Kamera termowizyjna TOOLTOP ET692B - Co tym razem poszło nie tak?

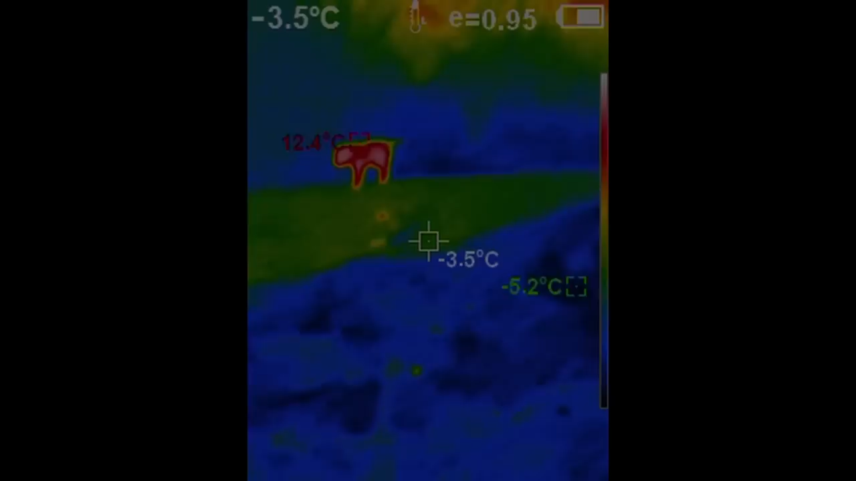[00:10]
On screen: spot -3.5°C, max 12.4°C
W tym filmie testuję i rozbieram kamerę termowizyjną Tooltop ET692B.
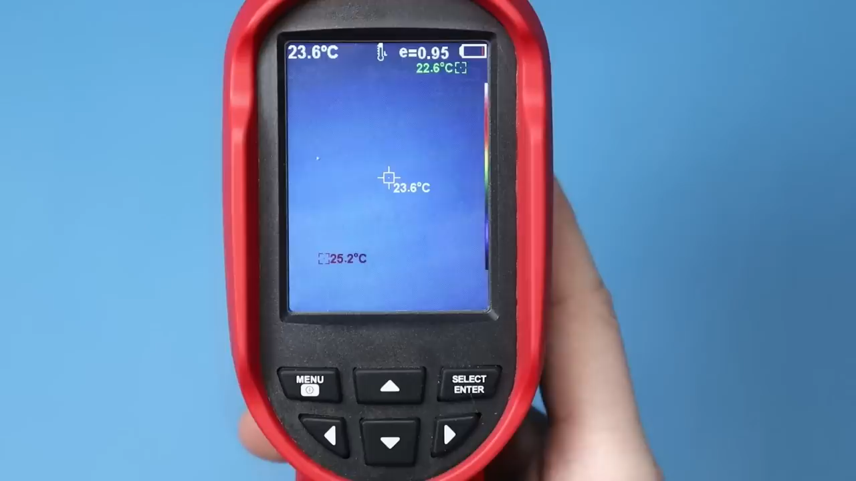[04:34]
On screen: spot 23.6°C, max 25.2°C
No i co tu mamy od góry, temperatura otoczenia raczej podejrzewam, że wnętrza kamery, bo tam będzie czujnik, emisyjność,
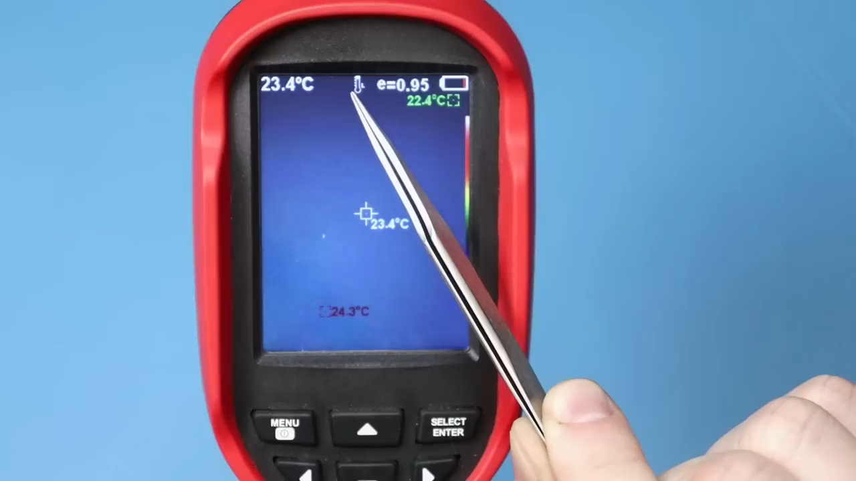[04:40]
On screen: spot 23.4°C, max 24.3°C, min 22.4°C
o tym Wam zaraz powiem, tutaj mamy poziom naładowania akumulatora, na zielono jest w tym momencie śledzony punkt z najniższą temperaturą, tutaj mamy punkt centralny na stałe, tutaj jest punkt z najwyższą temperaturą.
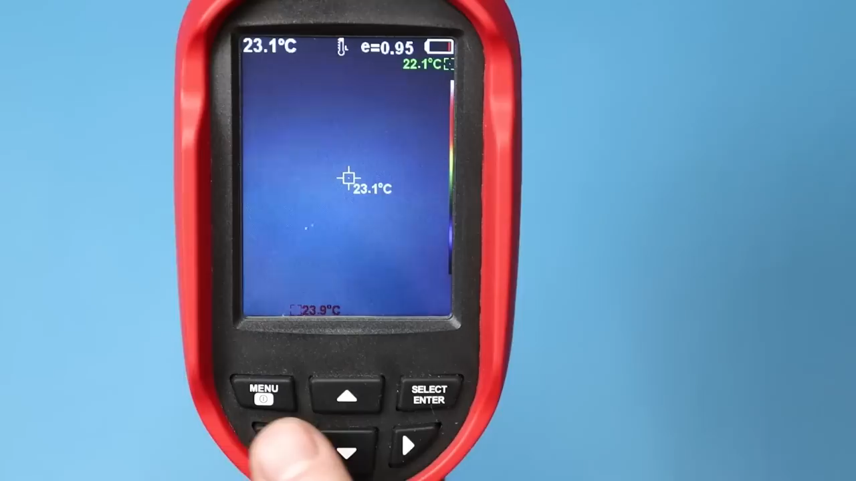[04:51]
On screen: spot 23.1°C
W tym momencie strzałkami możemy się przełączać pomiędzy obrazem wizyjnym, a termicznym.
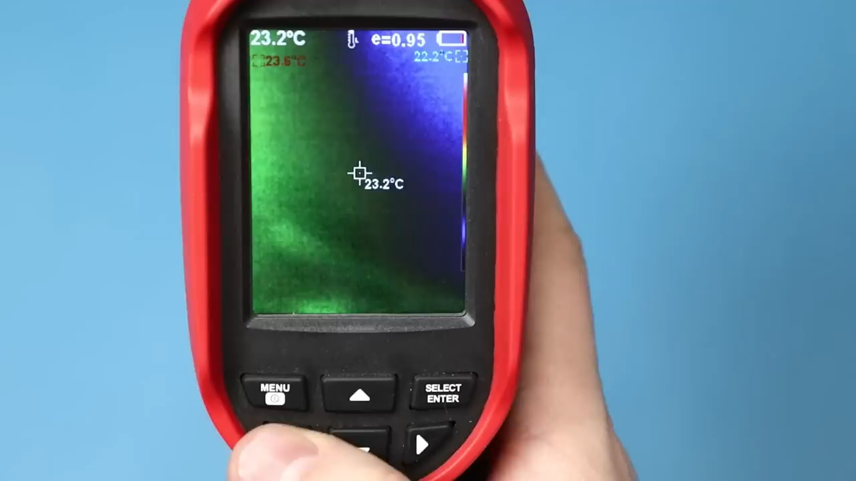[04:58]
On screen: spot 23.2°C
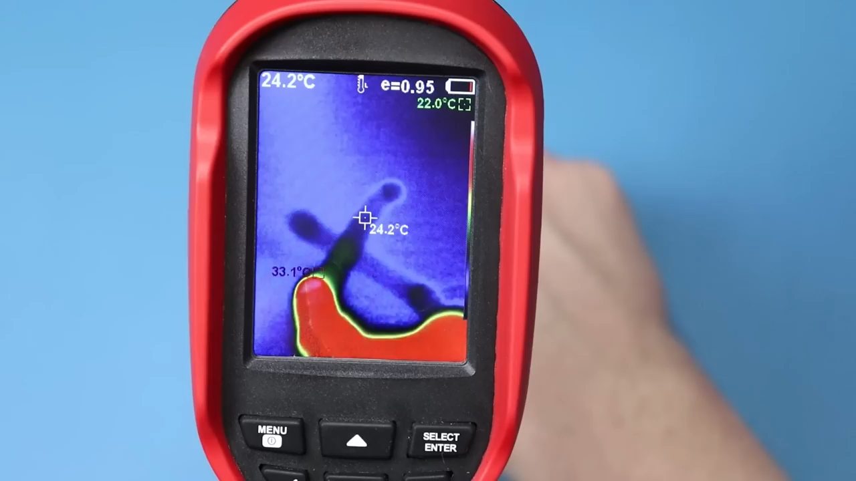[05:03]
On screen: spot 24.2°C, max 33.1°C
Wygląda to dobrze, zauważcie, że liczba klatek jest bardzo mała.
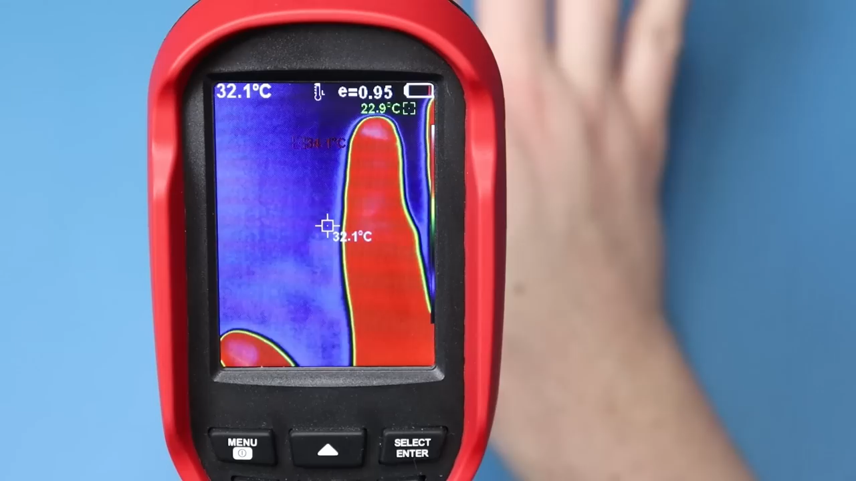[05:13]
On screen: spot 32.1°C
Grubo poniżej 25 klatek, myślę, że 15, może nawet mniej.
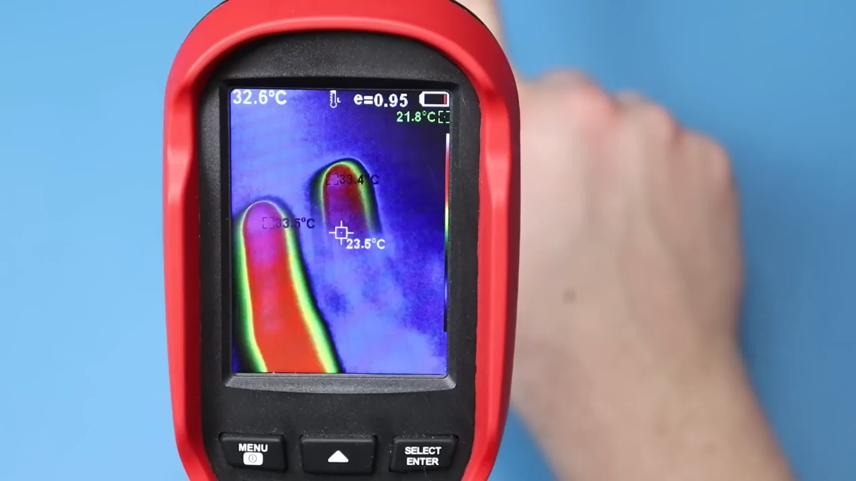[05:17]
On screen: spot 23.5°C
Obraz trochę faluje, trochę tutaj producent zawyżył te parametry.
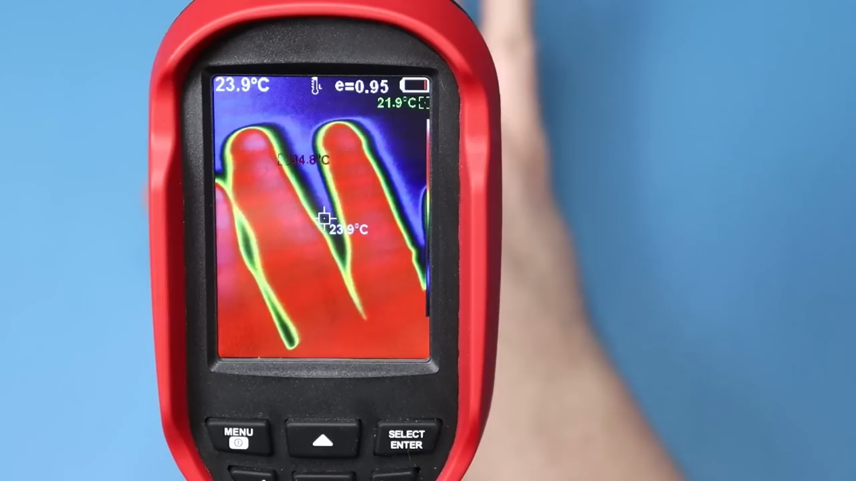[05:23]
On screen: spot 23.9°C
Wiadomo, że jest to zgodne z instrukcją, bo jest mniej niż 25 klatek, ale to jest przesada, jest nawet myślę, że koło 10.
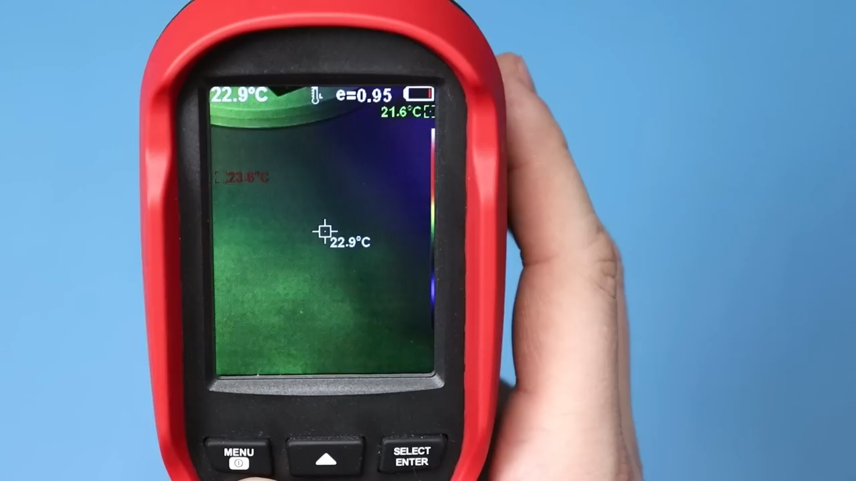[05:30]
On screen: spot 22.9°C
Przełączmy na obraz widzialny. No i tutaj jest to samo.
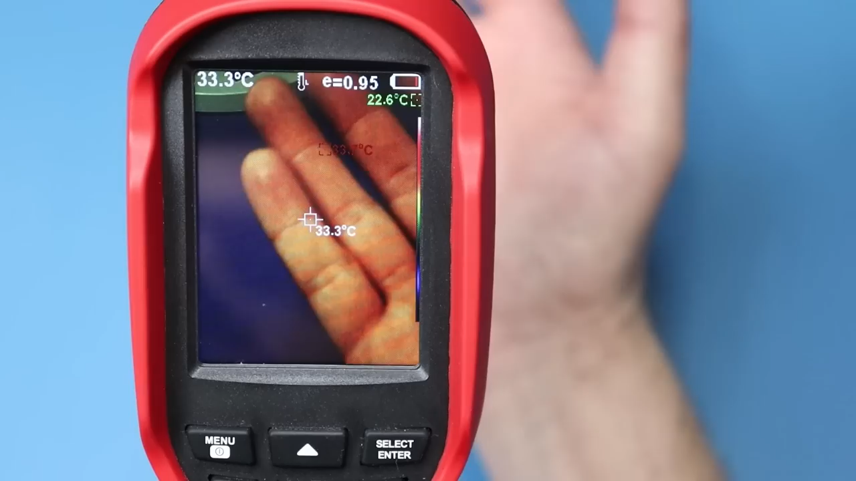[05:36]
On screen: spot 33.3°C
Eee, no szału nie ma. Zobaczmy jak wygląda menu.
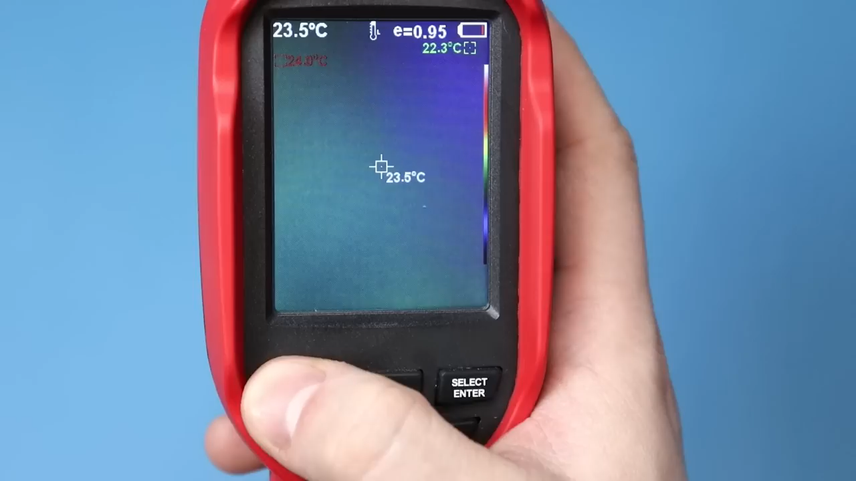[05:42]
On screen: spot 23.5°C
Tutaj możemy sobie zgrać obraz widzialny z obrazem termicznym.
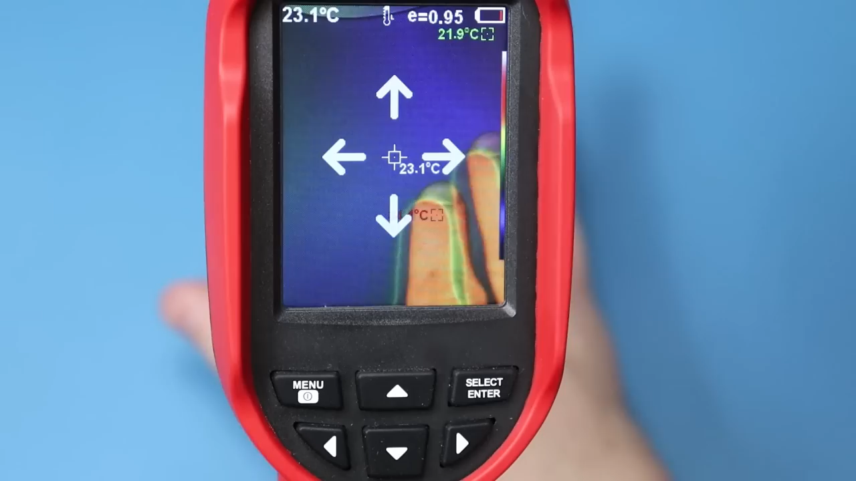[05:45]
On screen: spot 23.1°C
Ta rozbieżność wynika z konstrukcji.
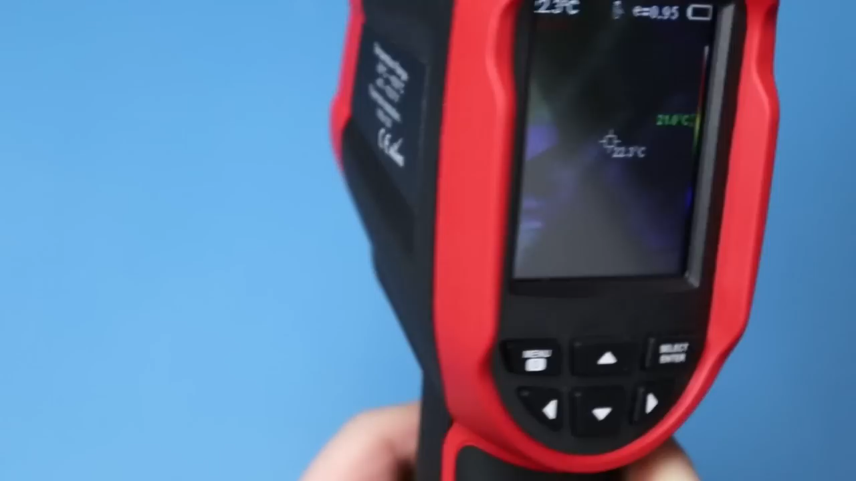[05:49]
Dwa detektory są w różnych odległościach i rejestrują obraz pod innym kątem, także w zależności od tego z jakiej odległości będziemy mierzyć, to musimy sobie wykonać jakąś korekcję.
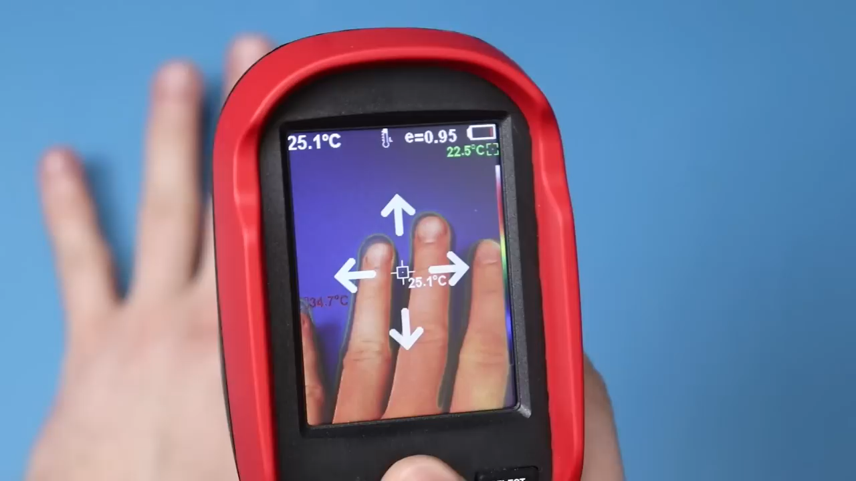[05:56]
On screen: spot 25.1°C
O, teraz jest OK, można powiedzieć,
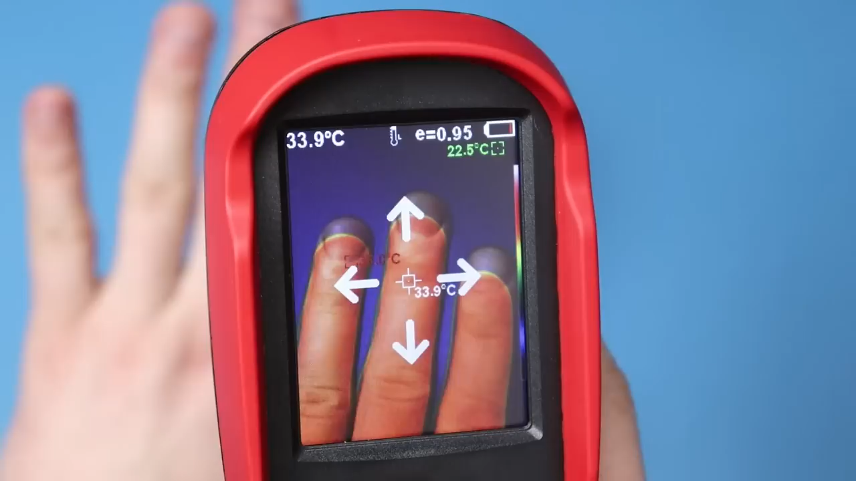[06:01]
On screen: spot 33.9°C
ale jak już zbliżę te palce, to zauważcie, że znowu się obraz rozjeżdża, także tutaj też trzeba podciągnąć w tym momencie.
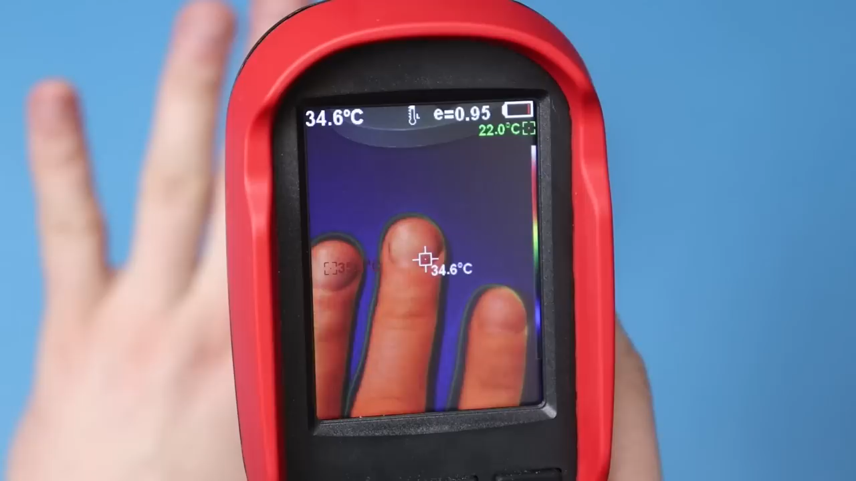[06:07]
On screen: spot 34.6°C
Nie jest to wada, jest to po prostu cecha takich urządzeń, gdzie są dwa osobne sensory.
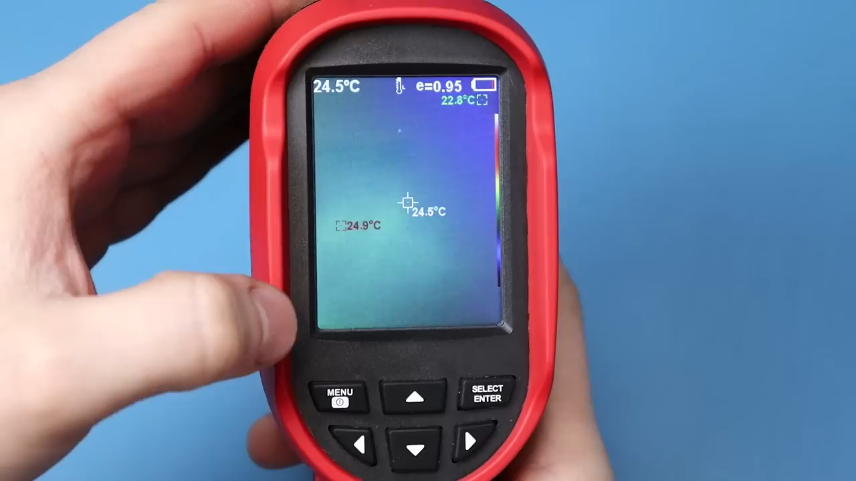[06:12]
On screen: spot 24.5°C
Zobaczmy dalej. Tutaj możemy sobie przeglądać zdjęcia wcześniej zapisane.